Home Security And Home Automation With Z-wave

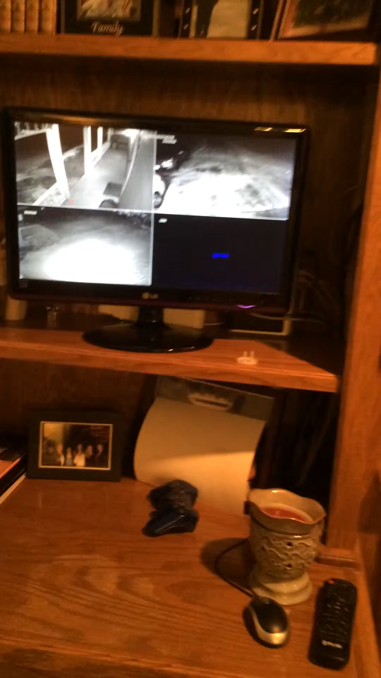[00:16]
As you can see the lights are on outside.
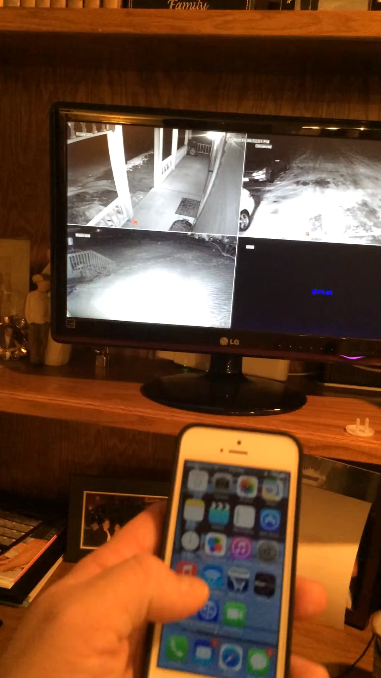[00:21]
I'll show you on my iPhone here what Z-Wave can do. So I'll open our home control app.
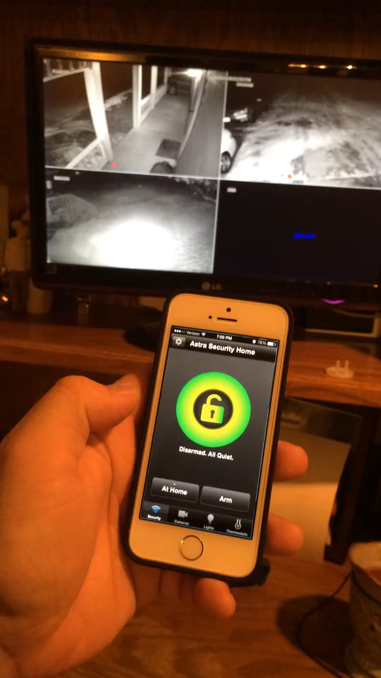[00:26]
This also controls our security system. We've got our lights over here.
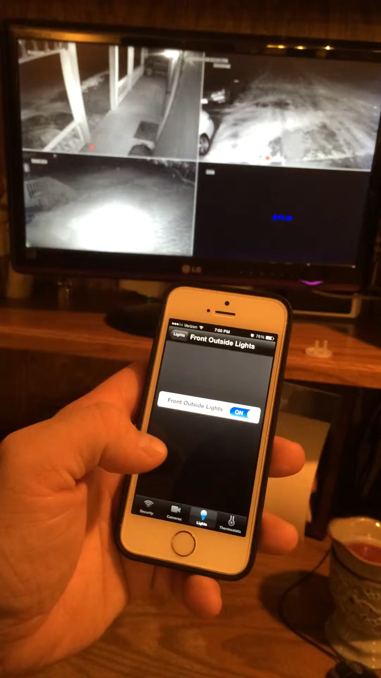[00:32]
And the front outside lights are on. If you watch the monitor you'll actually see here they'll turn off.